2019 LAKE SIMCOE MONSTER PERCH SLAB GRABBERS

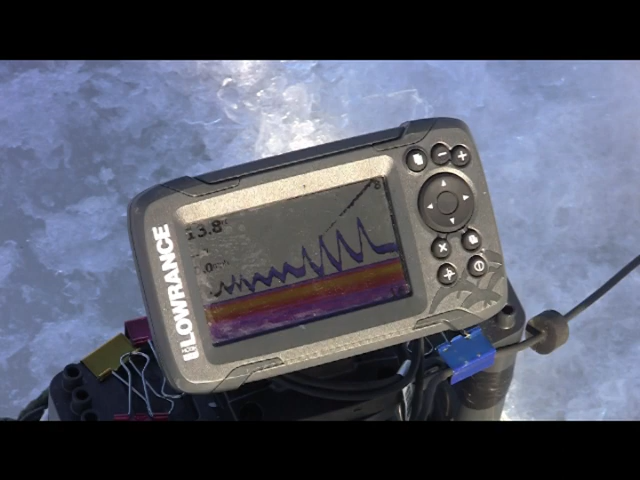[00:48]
i'm just waiting for some fish to pop up on the screen jig a couple times get their attention as soon as we get what we're looking for here it comes
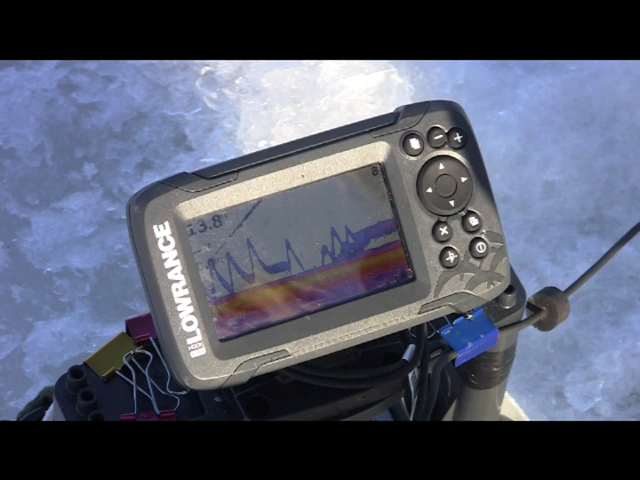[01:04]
slow down the jigging a little bit and lift it up off the bottom see if we can get them to bite it
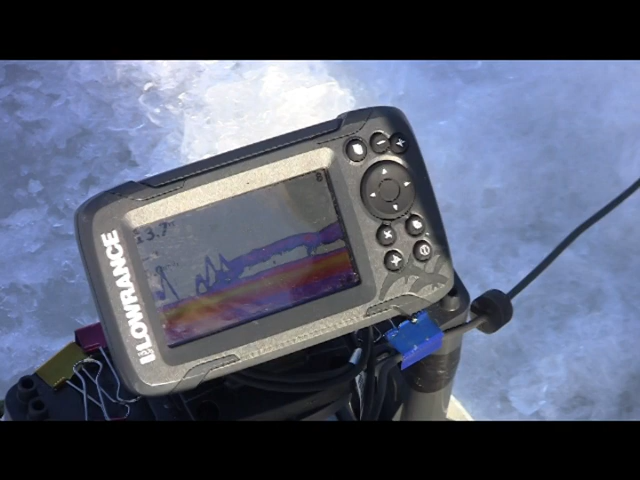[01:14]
sometimes it takes a little finesse i don't want to do it yep we went back down
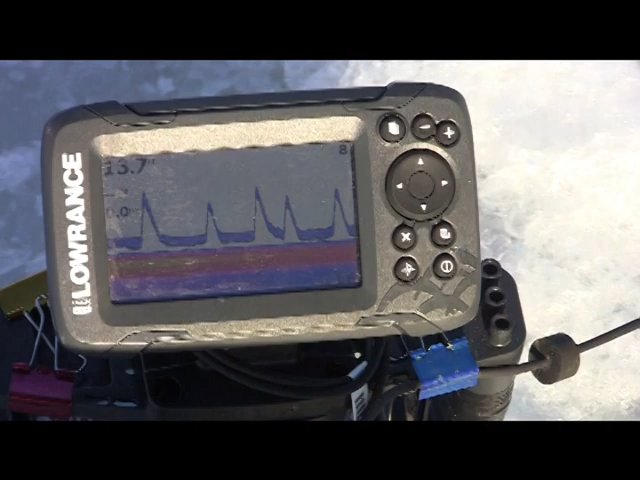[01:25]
there we go there he is
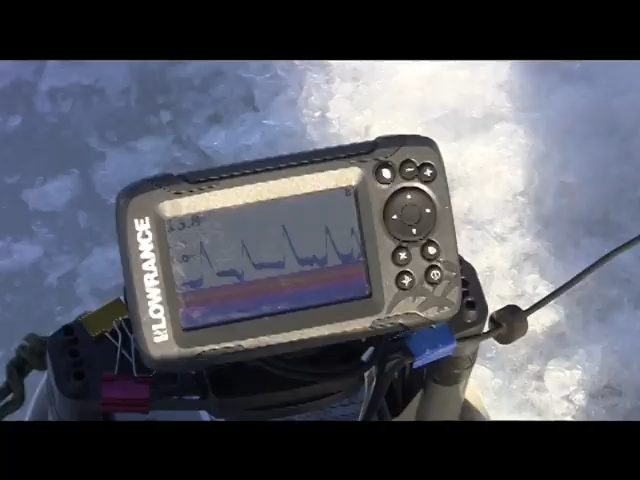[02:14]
we got a fish coming he's right on it
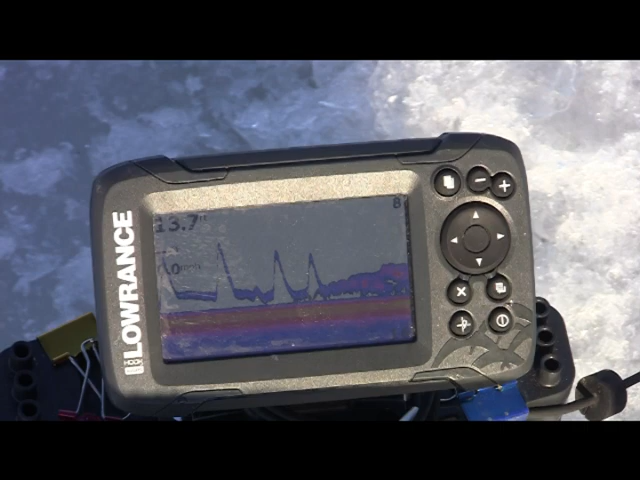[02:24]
oh i missed him hurry up and drop it right back down might be a school